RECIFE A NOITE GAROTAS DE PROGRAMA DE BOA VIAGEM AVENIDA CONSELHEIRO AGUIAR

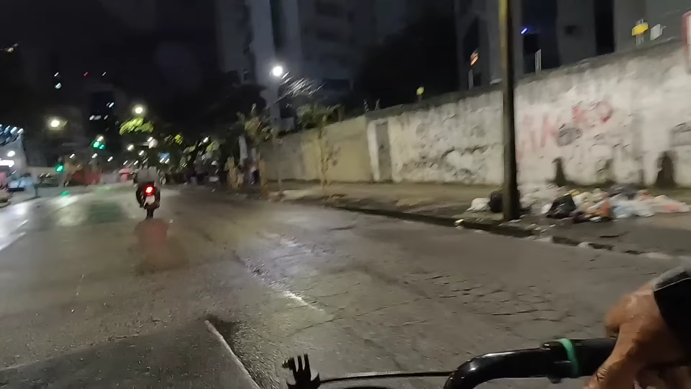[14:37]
mulheres assim pra se destruir o seu casamento então essas coisas meu povo que as pessoas
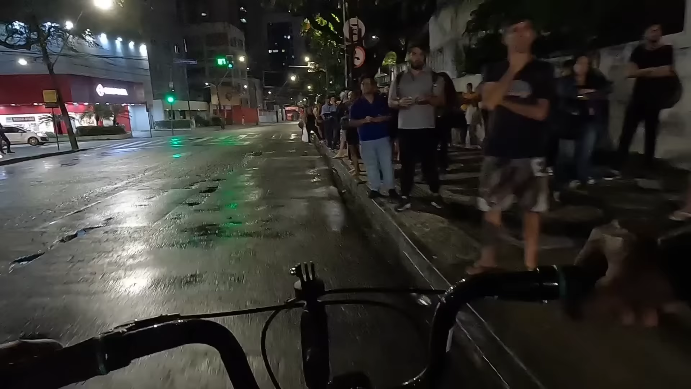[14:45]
tem que reaver caramba tem tem gente pra caramba aqui na parada
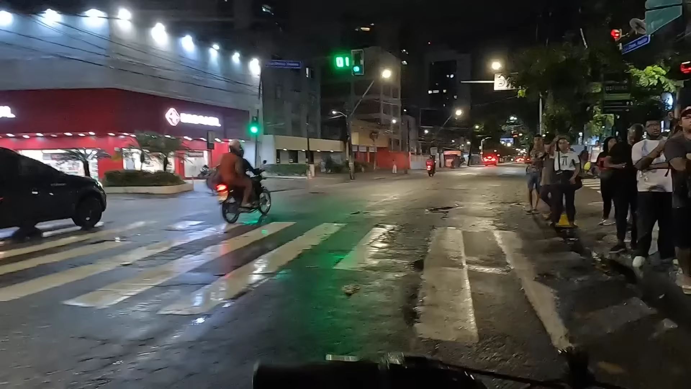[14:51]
assim meu povo vou atravessar ali que a gente vai passar por diversas garotas de programa ali e vocês vão ver aí a realidade das ruas daqui de boa viagem esse mundo paralelo galerinha esse mundo paralelo que
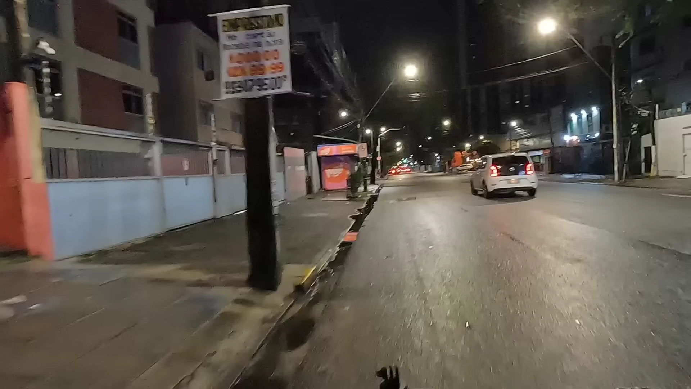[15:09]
praticamente vocês só encontram aqui nessa rua aqui de boa viagem vê quanto monte aí
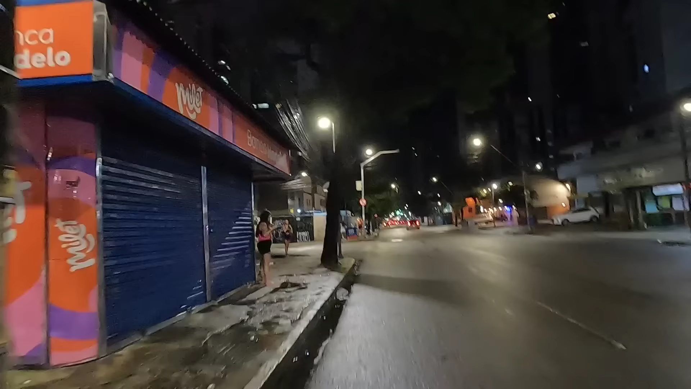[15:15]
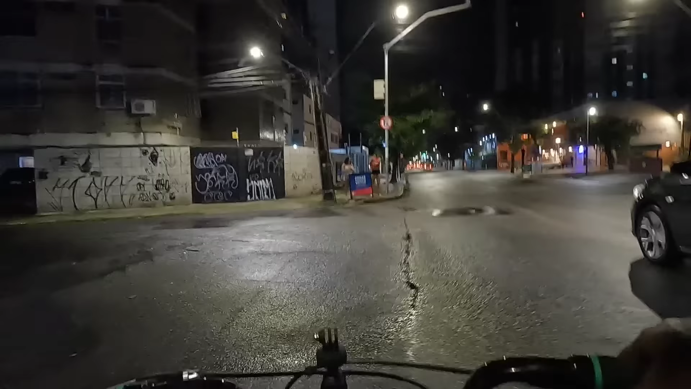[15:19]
velho vou subir aqui a calçada galerinha dá um subir aqui a nossa calçadinha aqui meu povo
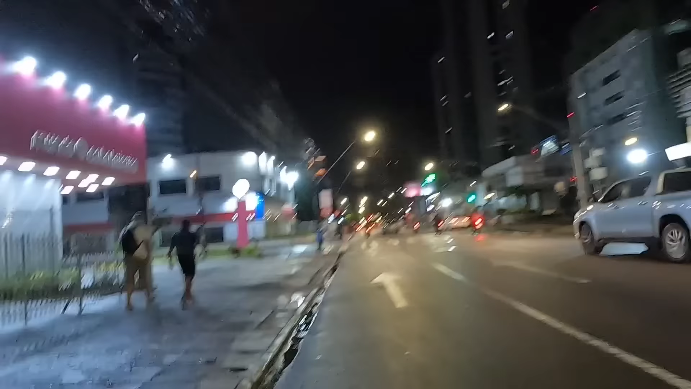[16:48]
coisas galerinha dito isso vamos pegar um bigol depois a gente vai
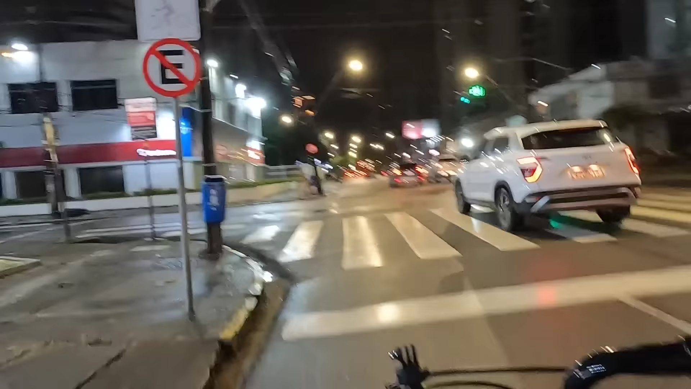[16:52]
subir ali na calçada ali pra você ver tem assim de esquina a esquina tem um montão velho de água você
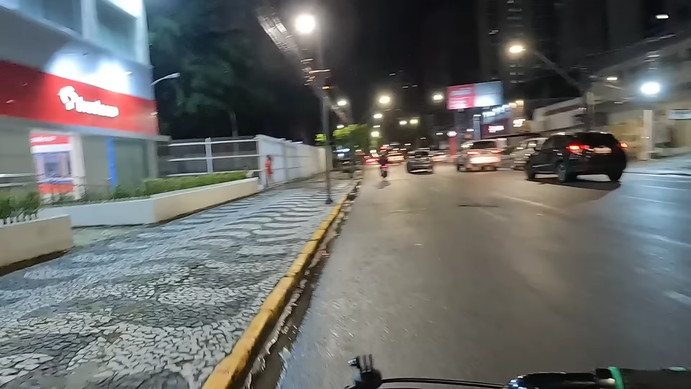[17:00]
vê assim muitas das vezes na aparência